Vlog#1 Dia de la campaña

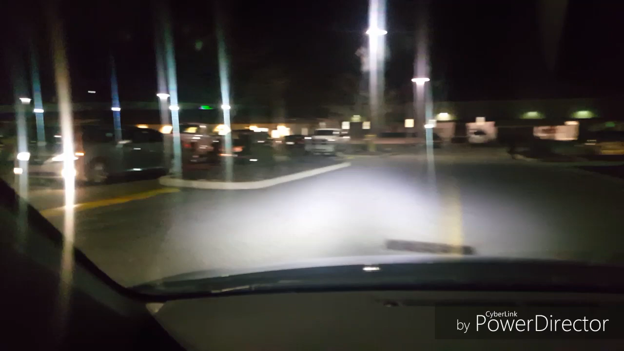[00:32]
A veces cuesta encontrar parqueo, hermano, porque muchas personas trabajan aquí. Pero a ver si encontramos uno. Aquí parece que hay uno.